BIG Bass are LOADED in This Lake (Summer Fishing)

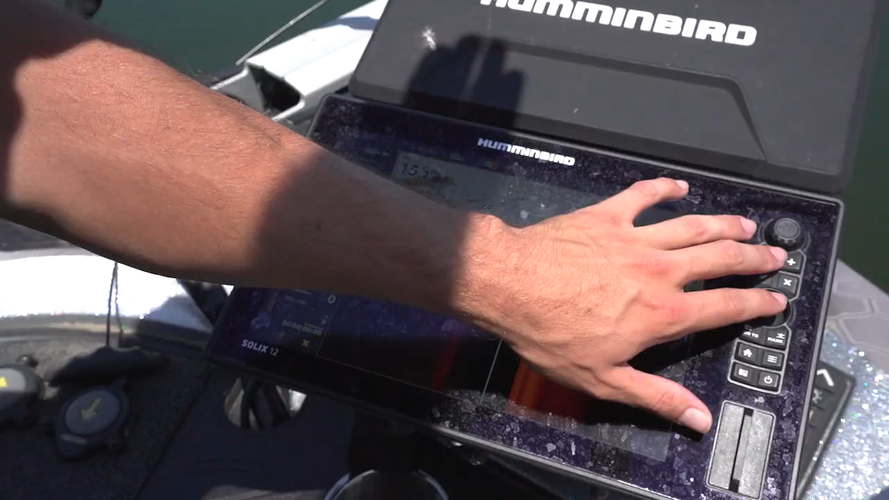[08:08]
Look at all that bait. You got a couple of fish in it. You got another fish suspended right here in about 10 foot. You got some fish right here that were chewing up on that bait. You can tell they were going down. This is at the top of the water column too. This is about where you want them.
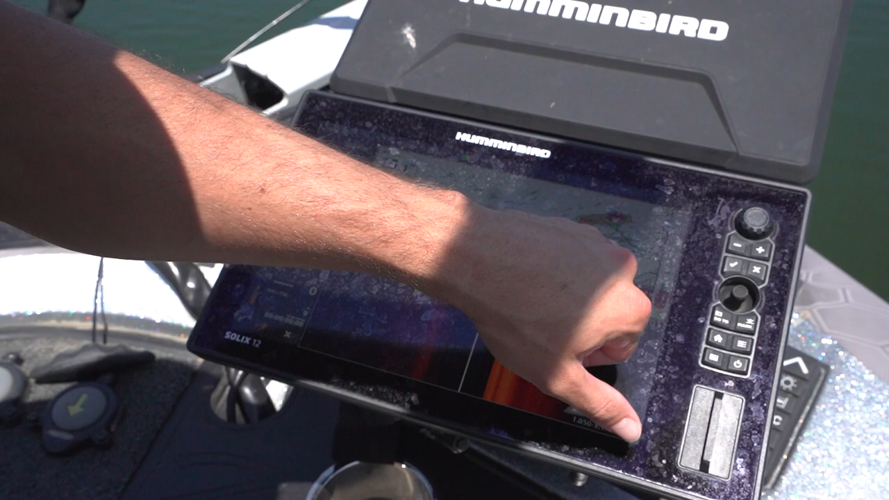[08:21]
You know, these fish will come up though. It's not too deep, very clear water. These are just some big fish.